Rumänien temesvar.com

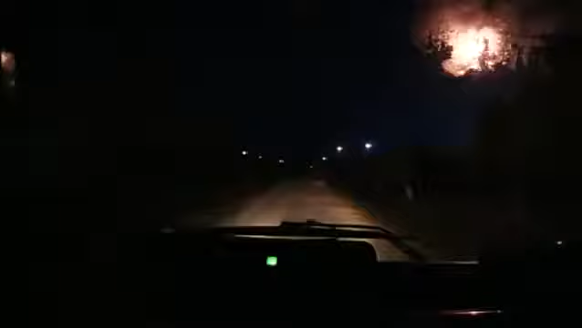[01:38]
Täglich um 5.30 Uhr fahren vom Dorf Tormak Firmenbus und die EU-Mitgliedschaft Rumäniens 45 Kilometer entfernte Temeswar.